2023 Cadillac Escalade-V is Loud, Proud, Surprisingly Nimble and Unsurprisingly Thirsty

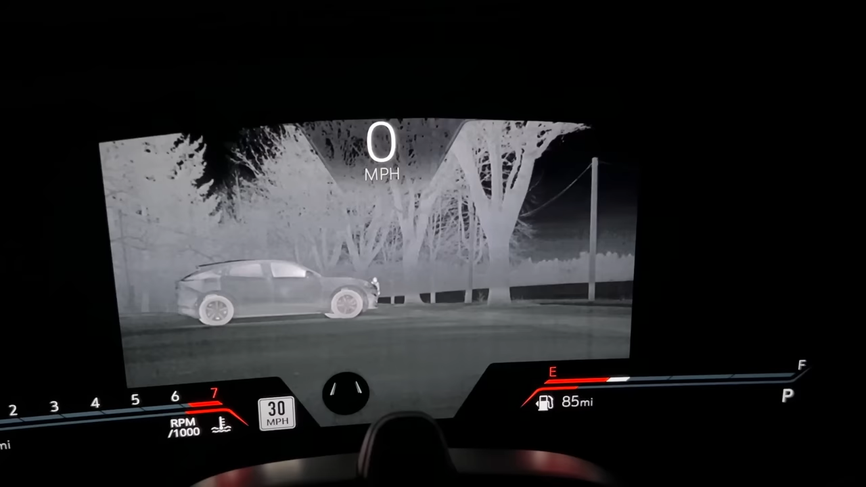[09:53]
People are highlighted easily 100 yards away. It even picked up a rabbit crossing the road.